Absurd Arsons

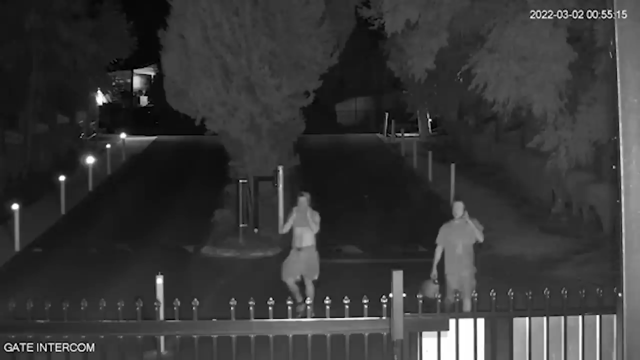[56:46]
and yeah they're walking in but when they get to the last section of the last camera that they come
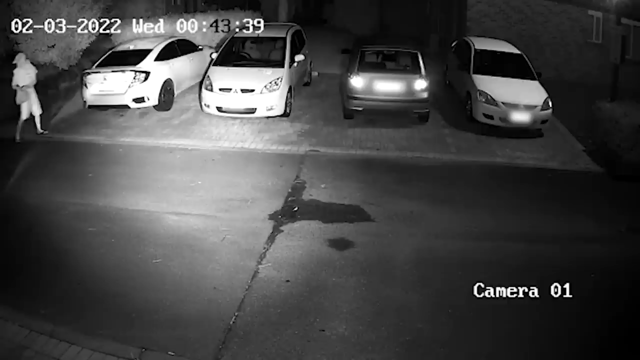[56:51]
in on all of a sudden their shirts are like wrapped up around their face so you can't see their face anymore you're a little late yeah uh they're wearing shorts one of them is in flip flops